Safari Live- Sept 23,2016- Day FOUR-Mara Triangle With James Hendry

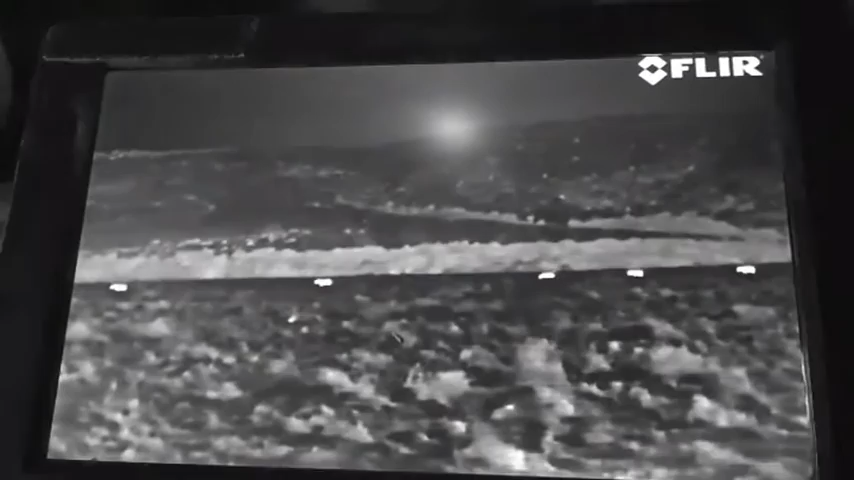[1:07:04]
me there hello everybody and there's the thermal view those are zebras and they're not walking straight towards us they're kind of walking parallel with us and possibly around and that's why he lifted his that's why he lifted his head because their
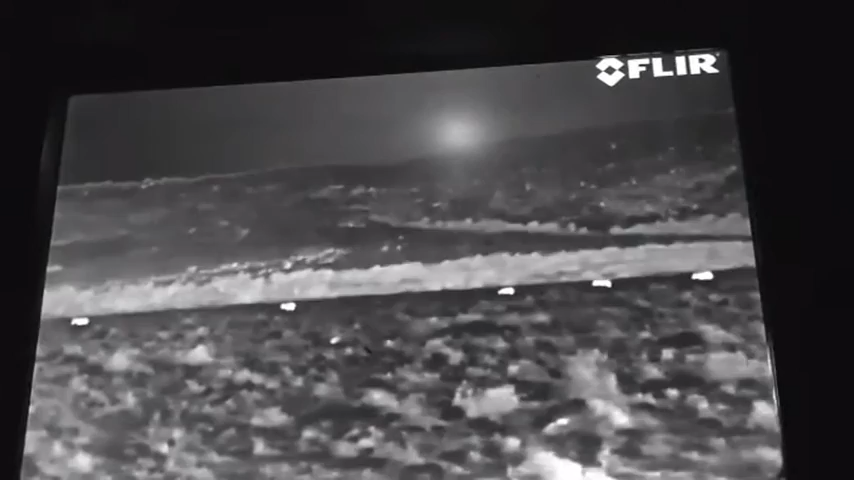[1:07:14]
scent is blowing straight towards him i just stopped speaking there briefly because it looked like there was a hot spot in the middle of that shot but i don't think that's anything so there go the zebras the lions like i say i think look pretty full
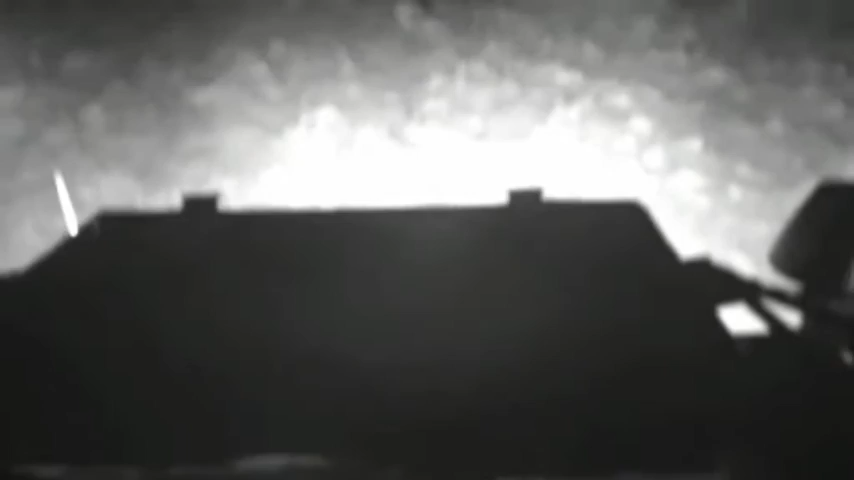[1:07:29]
so i'm not sure they're actually going to do anything we knew the game was up yesterday evening you know when those lions started calling the females started calling advertising their territory and we knew that they were no longer going to be on the hunt this fellow's decided that he's got very dirty nails that he'd like to clean what with it being friday night and all
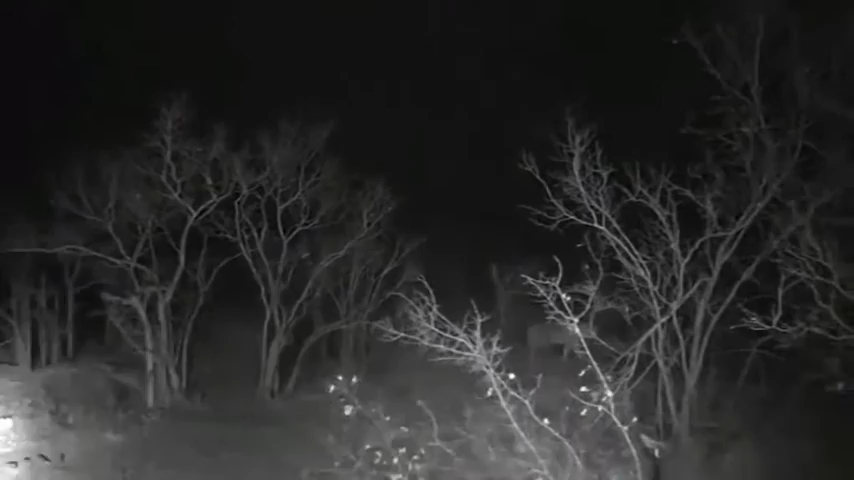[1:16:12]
look everybody we've moved and we've moved because the lions have not moved we're just trying to get a slightly different perspective on things and as you can see well there isn't much of a different perspective on things let's have one look at the fuller camera at least the thermal imaging camera and we'll show you the lion first
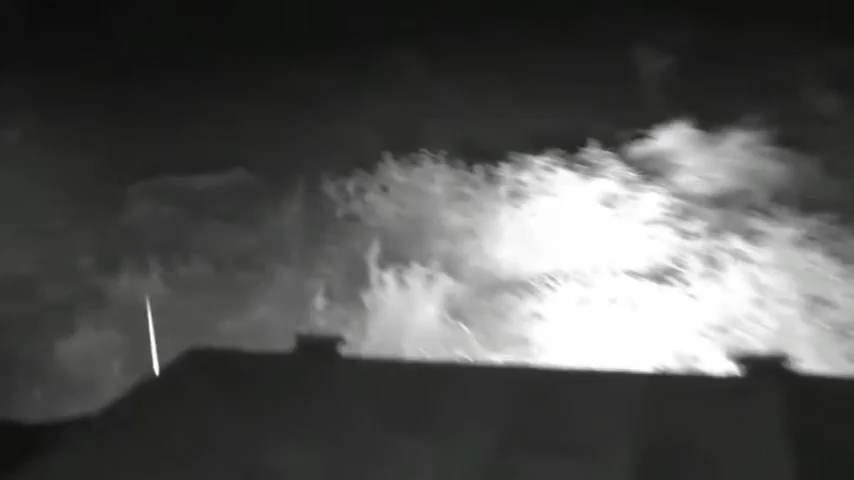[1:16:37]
and then we'll scan slowly from side to side and see if we
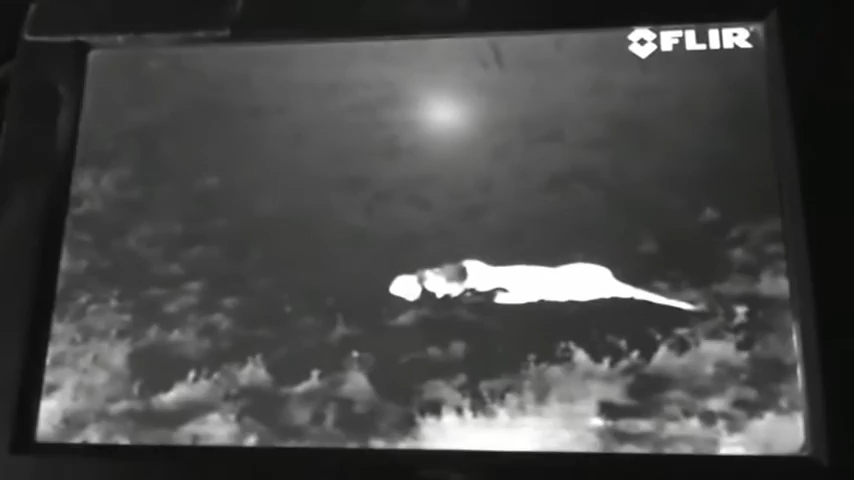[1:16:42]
can't see some prey coming this way one of them did lift its head briefly there's the other one lying very sleeplessly at least sleepfully and otherwise these clearing seem remarkably free of life which is strange there's the beginnings of the olulolo escarpment there's a big herd of probably wildebeest or zebra or buffalo up there
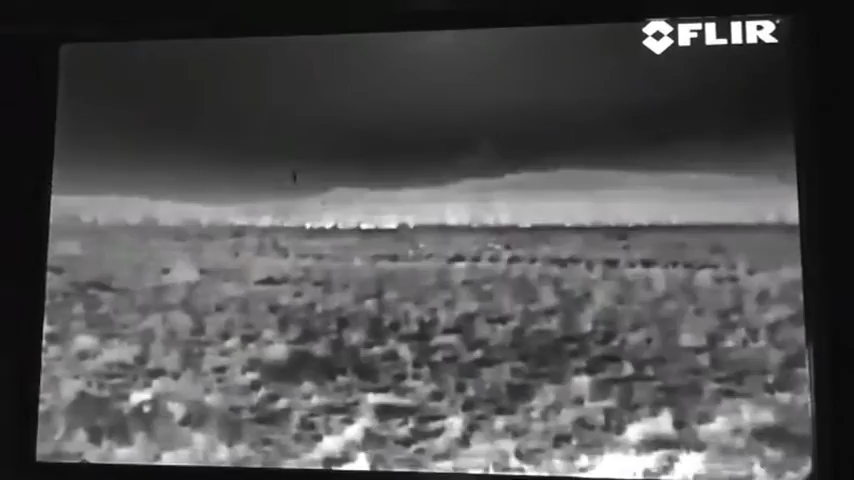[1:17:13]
clearly nothing these lions are too concerned about and i think the reason everything is not hunting right now
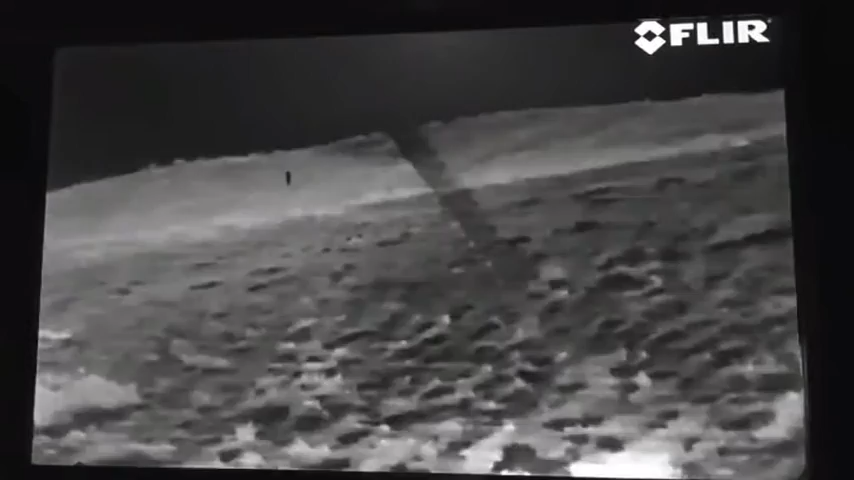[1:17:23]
is that so much food came into this area today we woke up this morning looked down over the escarpment down onto the ground onto the valley floor here and they were wildebeest massing by the tens of thousands
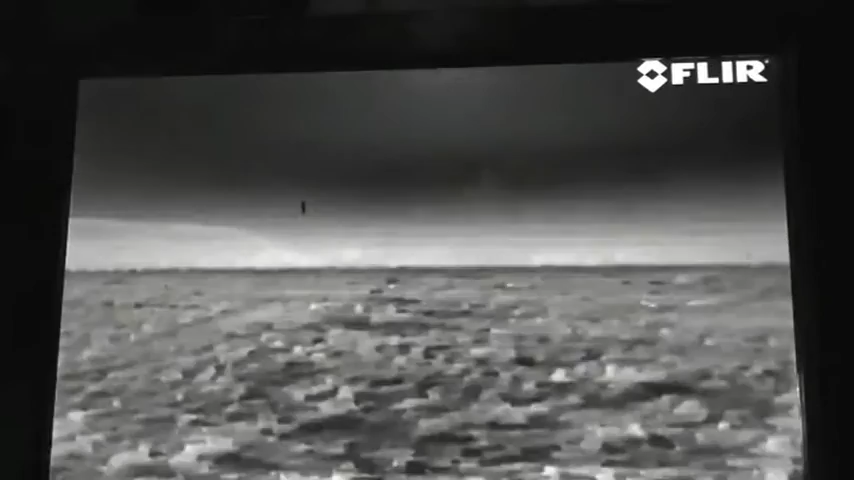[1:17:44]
anyway i think one or two of them got whacked during the day devoured or eaten or even last night perhaps and they are no longer feeling the need to eat we haven't seen these lions hungry they've been basically fat for the last five days
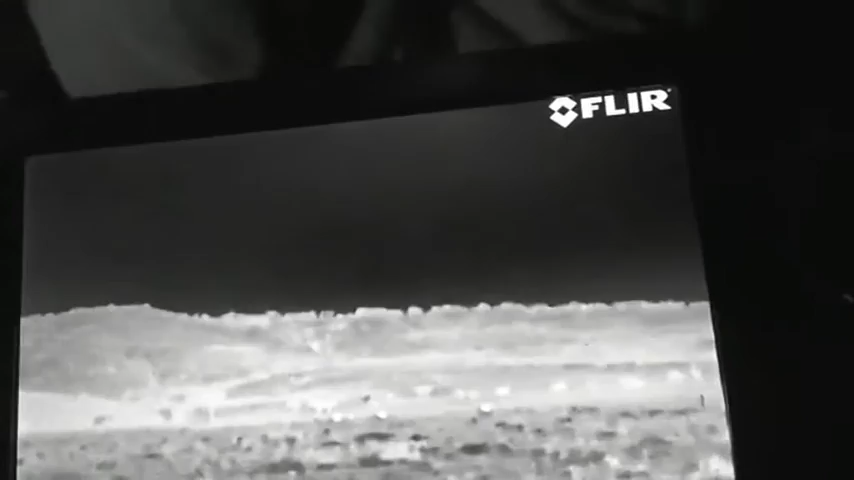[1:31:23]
there they are apparently they're alarm calling oh
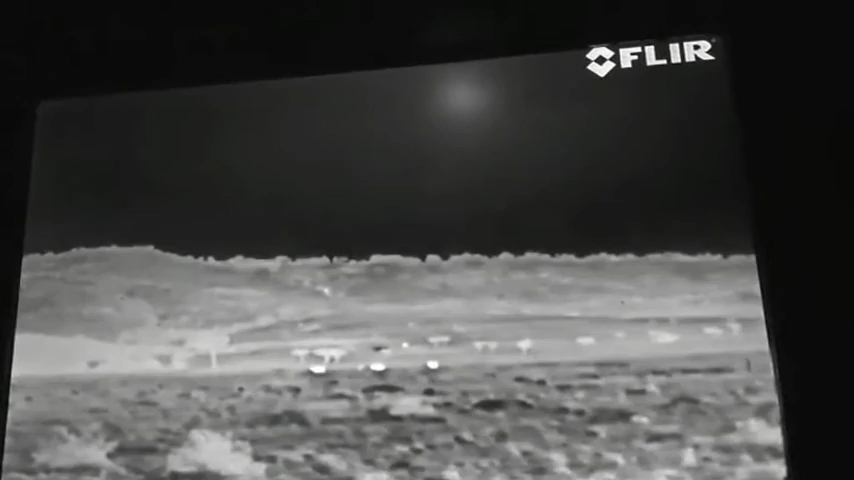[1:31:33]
they're heading this what's happened there oh dear they seem to have had some sort of power cut never mind
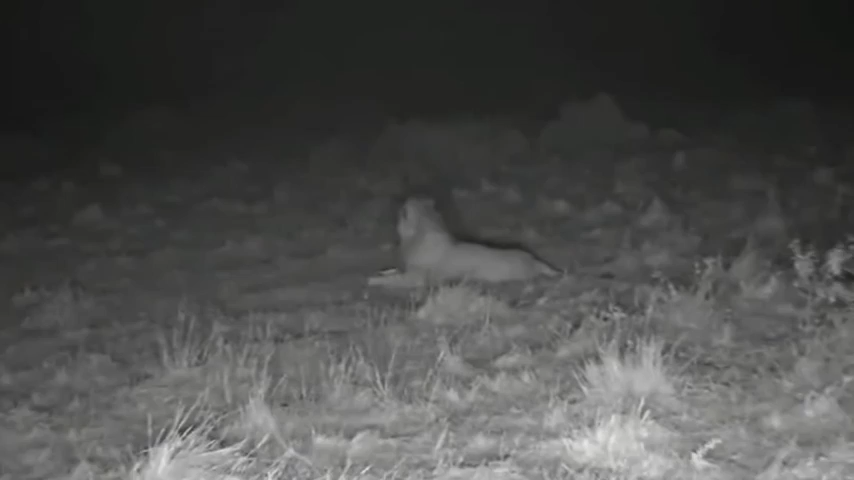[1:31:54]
louise is saying is there a fourth blob there um i'm looking at it now louise there does seem to be some running though they're running hither and thither there's the sort of semi-missing ear i think they are running hither and thither let's go back to the thermal camera genre you don't mind
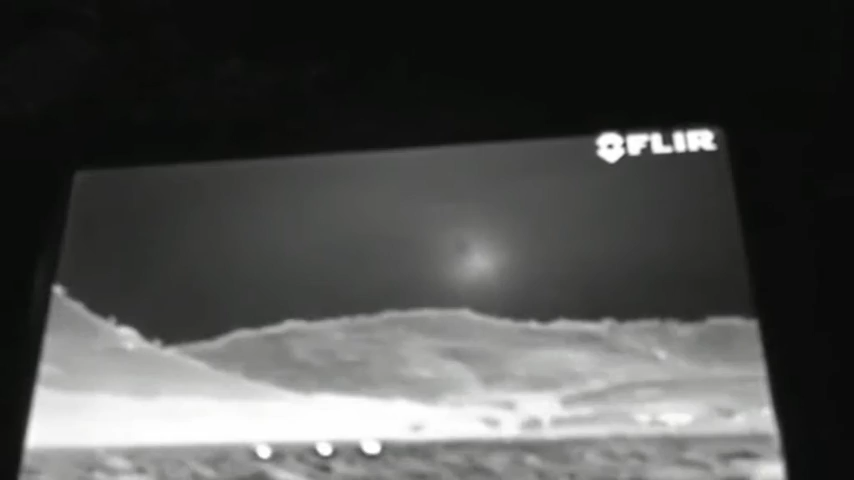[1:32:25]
but now they do seem to be running straight towards us there they are
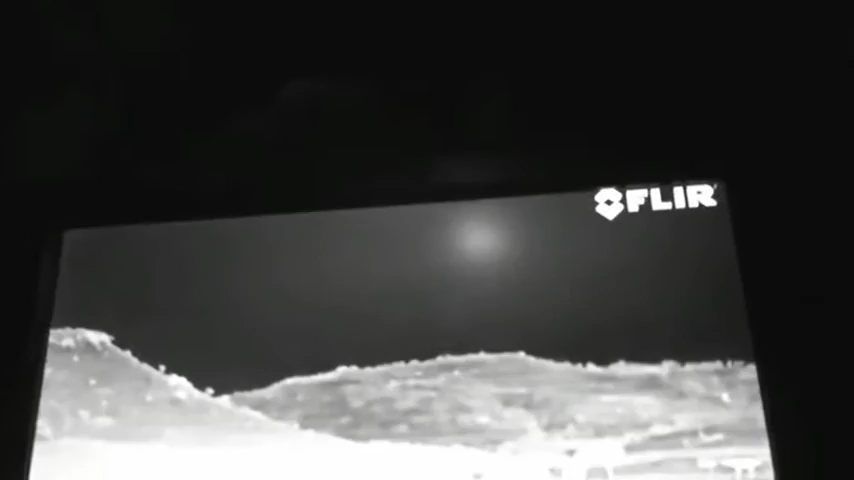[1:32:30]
they're coming straight here aren't they this is astounding
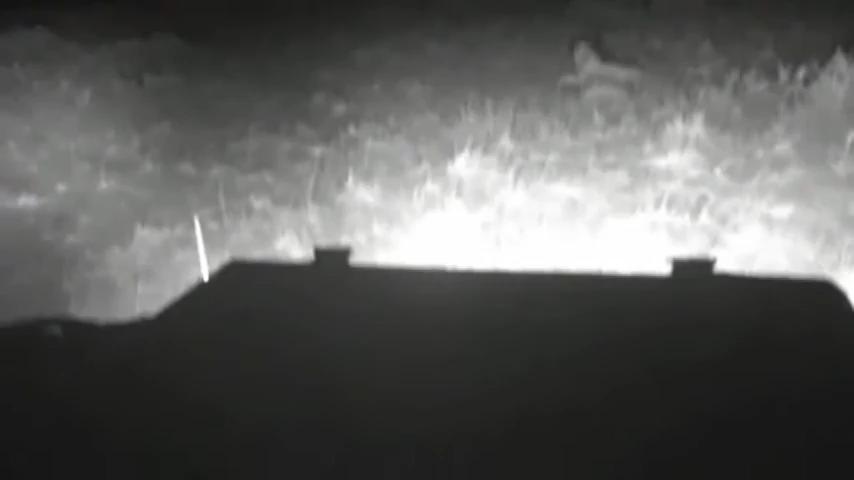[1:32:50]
are the lions up we better have a quick look at the lions up yes but facing the opposite direction wake up you idiot the zebra's coming yes the wind has changed direction look it's playing is a very unkempt main towards the zebras they're now moving off i'll just keep you posted they're moving off to the right of us what what number are they at graham